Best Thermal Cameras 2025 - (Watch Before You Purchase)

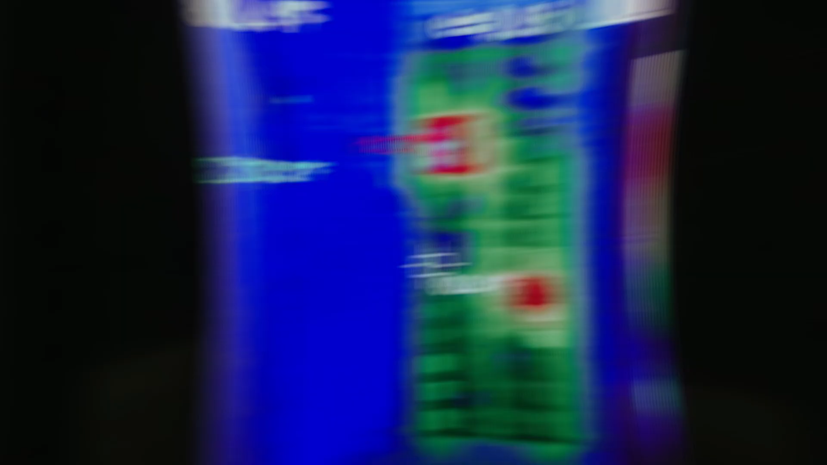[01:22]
The HT18 is equipped with both a visible light camera and a thermal imaging camera,
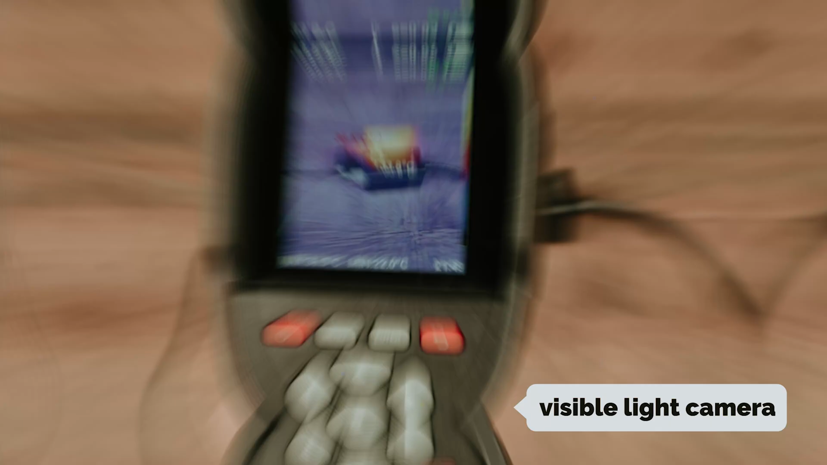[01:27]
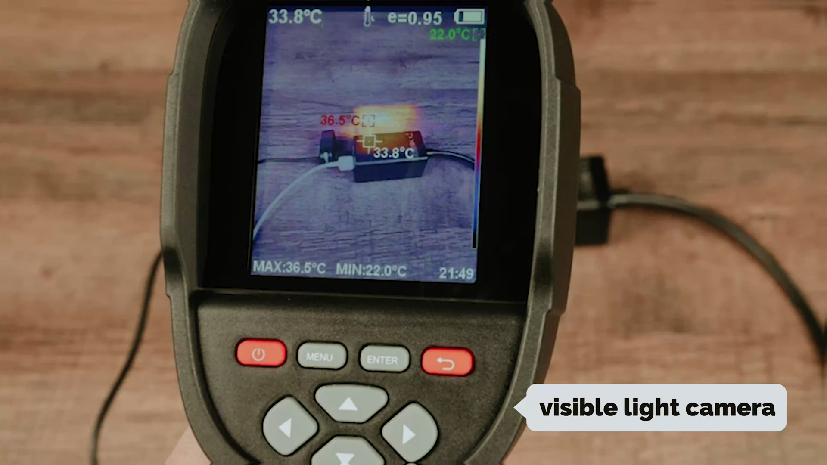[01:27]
On screen: spot 33.8°C, max 36.5°C, min 22.0°C
allowing you to overlay the thermal image on the visible one for better insights.
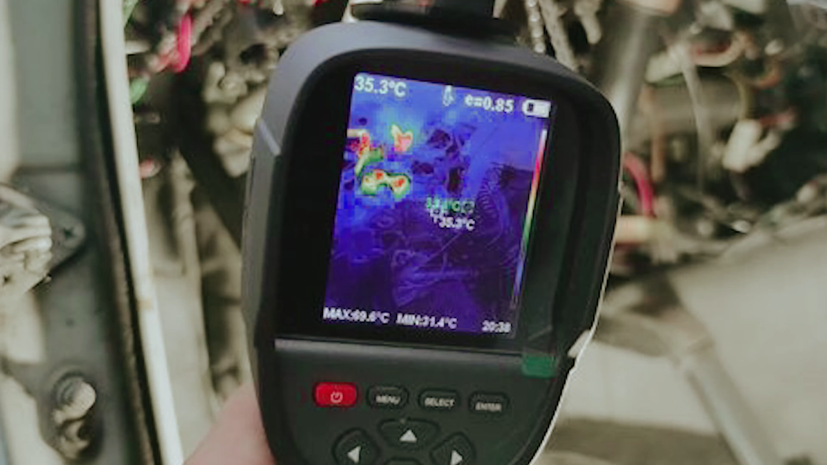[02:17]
On screen: spot 35.3°C
but the AT Zintai HT18 stands out as a robust option that offers exceptional value.
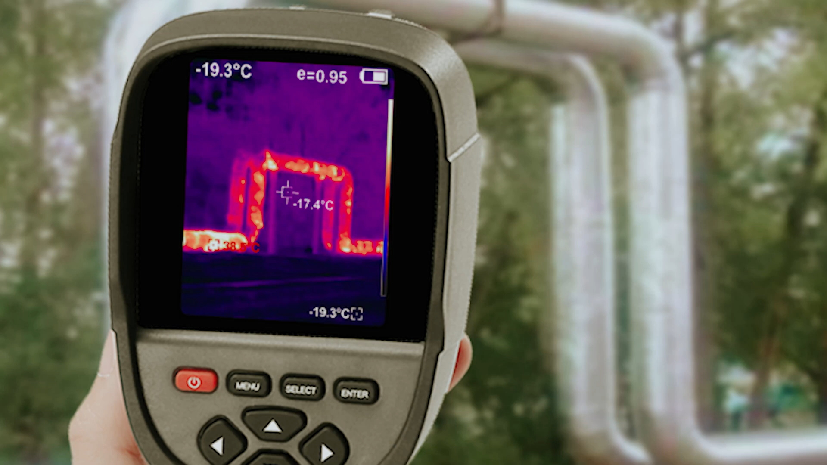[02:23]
It's hard to beat this budget-friendly thermal imaging camera for your needs.
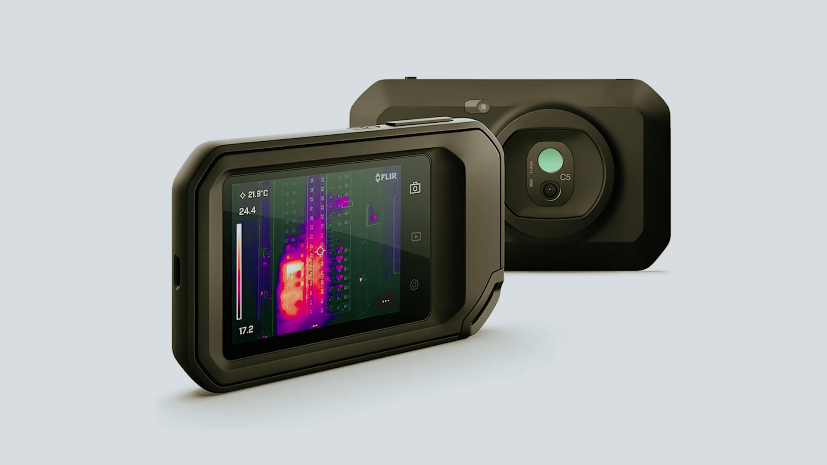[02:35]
Up next in fourth place is the FLIR C5, our pick for best handheld thermal camera.
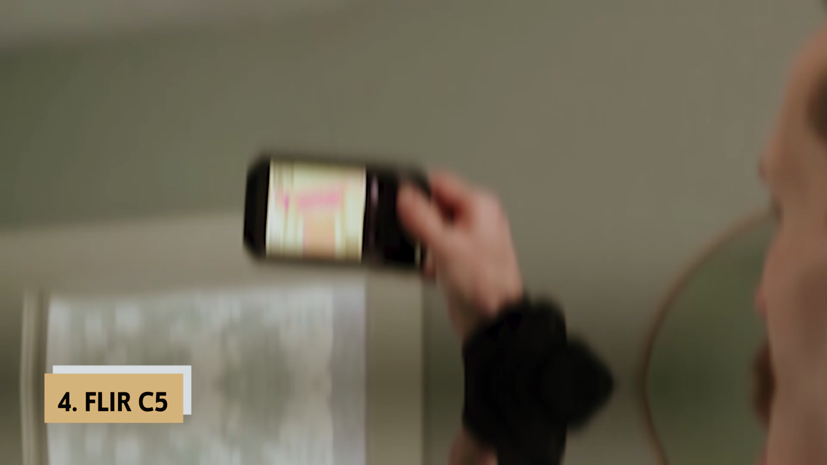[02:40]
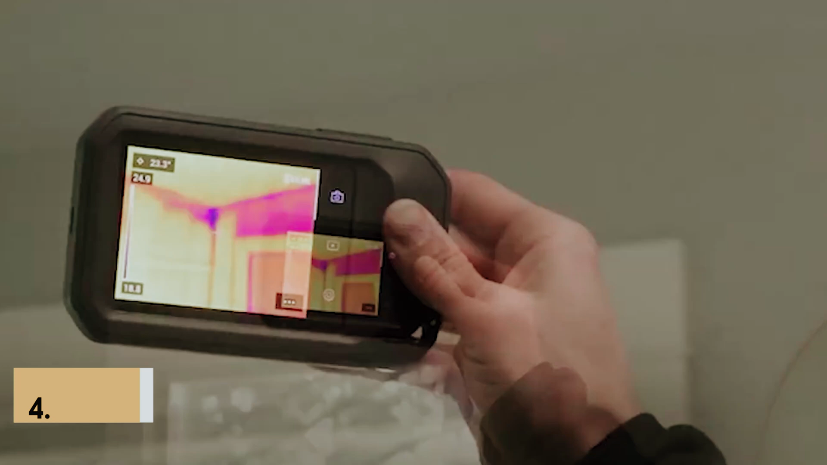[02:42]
If you're searching for a compact thermal imaging device, the FLIR C5 stands out as an excellent choice.
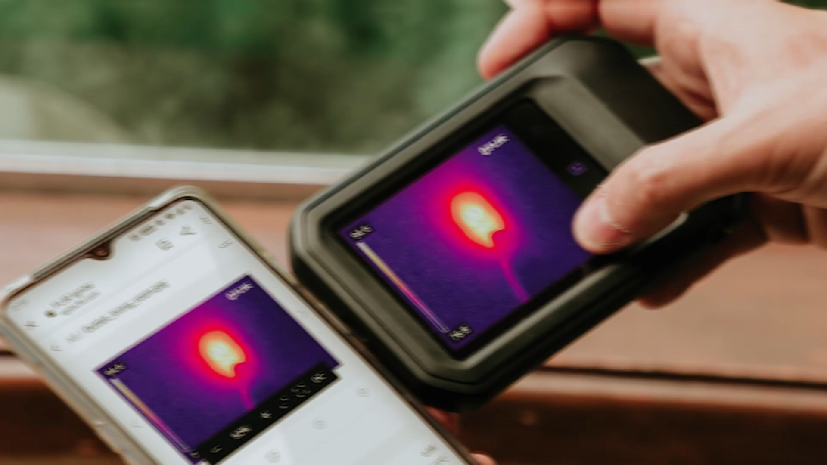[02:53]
With dimensions similar to your smartphone,
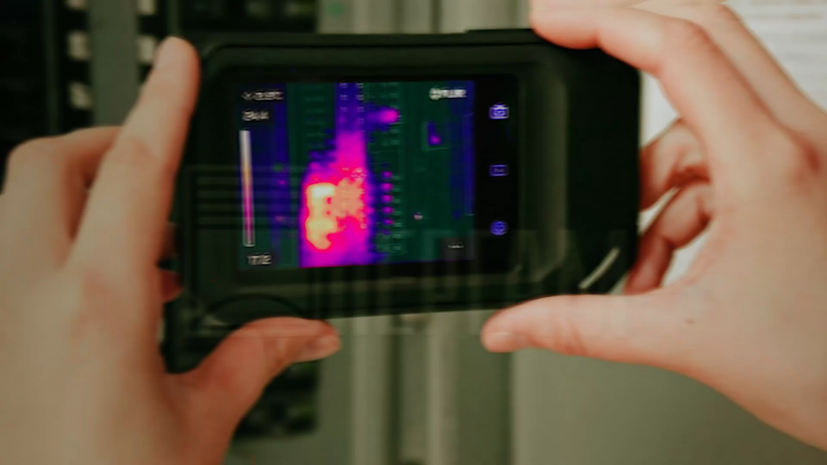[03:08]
the C5 is both drop and water-resistant and features a built-in LED flashlight, ideal for low-light conditions.
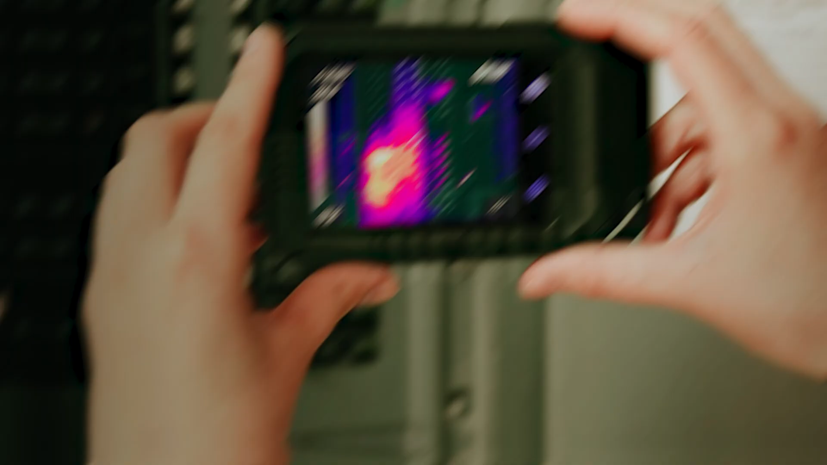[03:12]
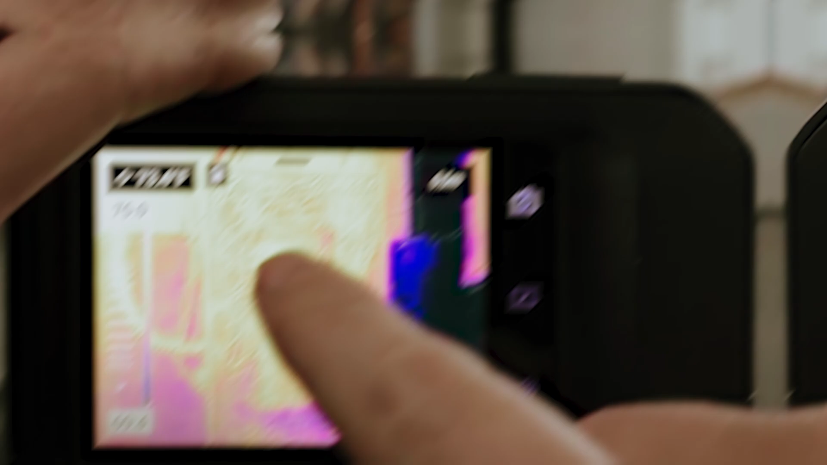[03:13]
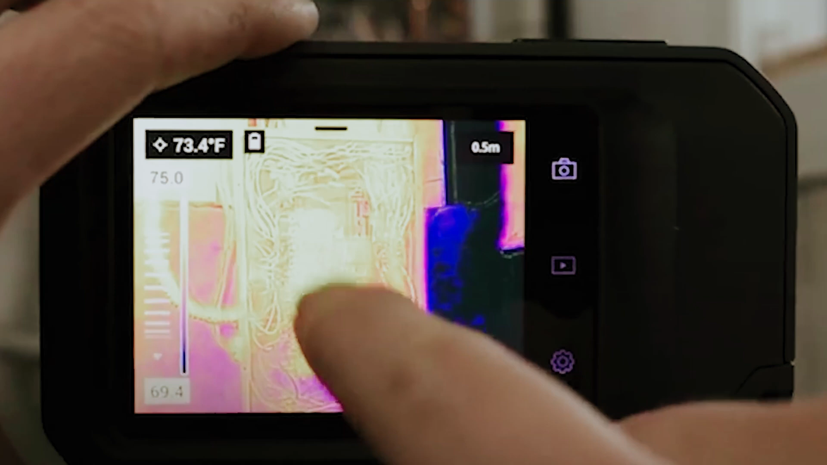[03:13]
On screen: spot 73.4°F
You can capture images with its 5-megapixel visible light camera alongside thermal images, or combine both for detailed insights.
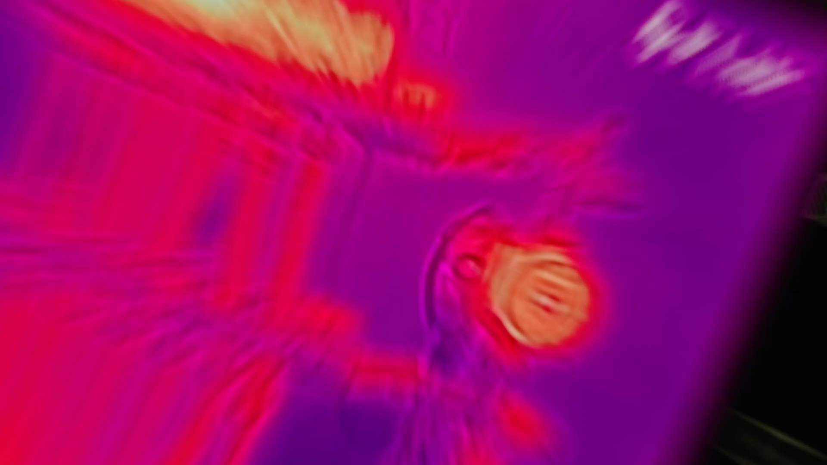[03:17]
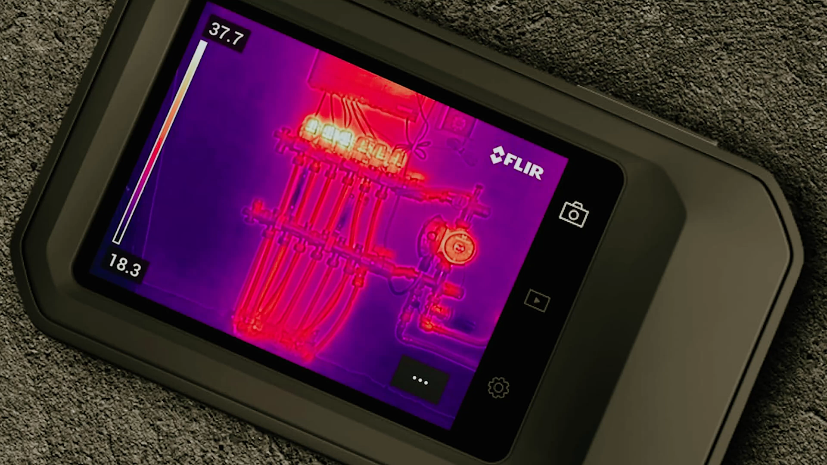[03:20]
One standout feature is the built-in cloud connectivity, allowing you to upload images seamlessly when you're in a Wi-Fi zone.